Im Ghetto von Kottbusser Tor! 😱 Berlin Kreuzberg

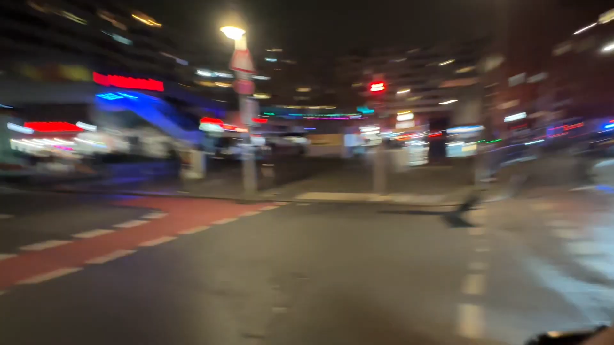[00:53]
Polizei an jedem Ort, an diesem Ort und ich habe jetzt auch schon ein bisschen gesehen, dass hier Patrouillierungen kontrollieren. Ja, da hinten steht ein Streifenwagen natürlich, da sind die zwei Polizisten.